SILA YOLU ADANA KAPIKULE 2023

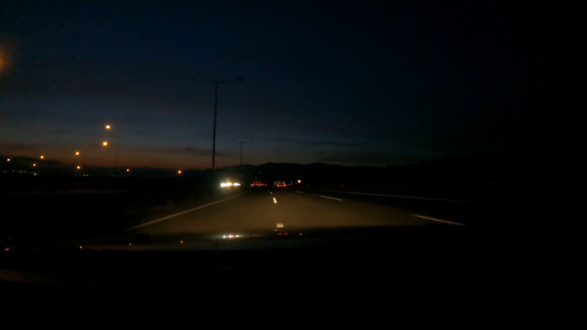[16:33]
Bolu Doğu Kavşağı'na geldik. Şimdi inişlerden sonra tırmanışlar da başlayacak. Kapıkule'ye 530 km var daha. İstanbul 255 km.